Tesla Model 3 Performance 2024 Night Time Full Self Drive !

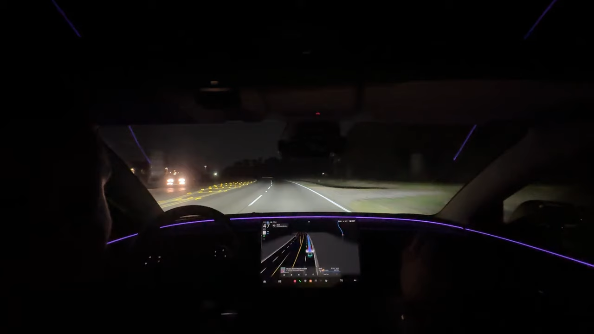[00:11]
Yeah, when full self-driving goes on, it needs the lights on so like the cameras can see like from far ahead. Yeah. But how do you like the inside though? It's very nice. I like the lights. Everything. The self-driving, you're just like chilling. Dude, you can just be chilling. You're straight chilling. I mean, you still gotta pay attention. You always, this camera up here, it pretty much monitors your eyes. So it's like an eye tracker. So if you like don't have your eyes on the road, yeah, it'll notice, and then it'll make you put your hands on the wheel.
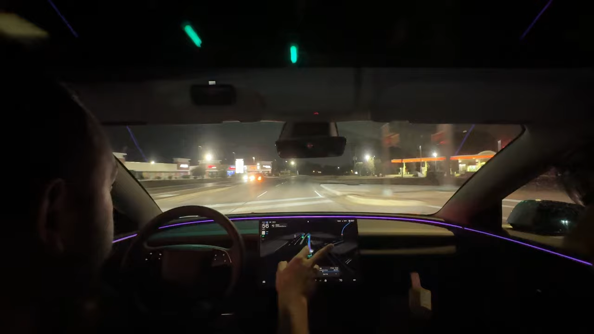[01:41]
So I have it at 10 or 12 to go over because because I mean, you can go over like 5 miles per hour and all that. Yeah. I don't have it too high or too low because like say like you're going like a school zone. If you're going like way higher, then you'll fucking. I don't want to catch a case. Yeah. You see how the car like different color? Yeah. And like the. Let's see. Because you're looking at the screen. Yeah.
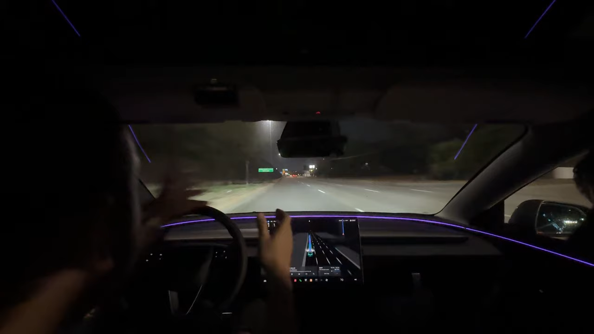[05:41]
If the speed limit's like above it. This is fucking up right here. I'm leaving this in the video. It just fucked up. It was a merging lane, and I'm going on the middle. Like, I mean, I could have fixed it, but it's because the road marks weren't very clear. Yeah. That's why. I could have disengaged, but I wanted to show y'all. See, like that's one point. That's like a fault. Yeah, that's one of the faults right here.
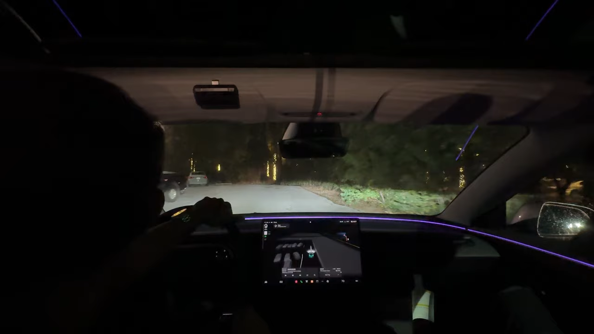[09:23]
Well, it usually just reverse parks. Oh, really? Okay. Oh, fuck, I can just park over here. Let's see how it does it. I haven't seen him do like diagonal ones. Would I see it? So the lines here aren't that clear. So let's see if it detects it. I don't think it's detecting it. It's not detecting.